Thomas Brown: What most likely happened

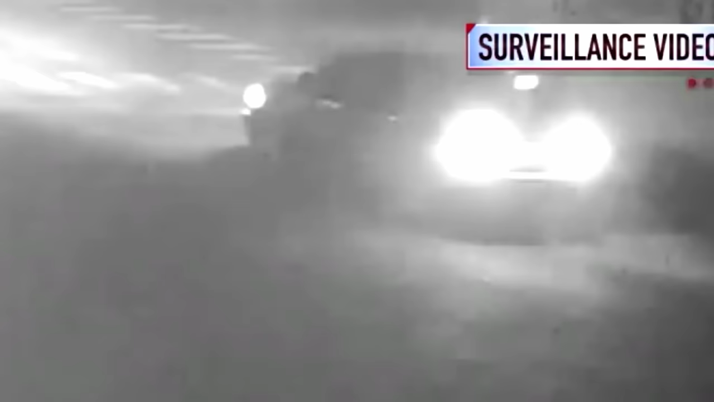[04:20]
However, identifying them as Thomas' SUV could not be confirmed, based on the camera angles employed by the camera systems.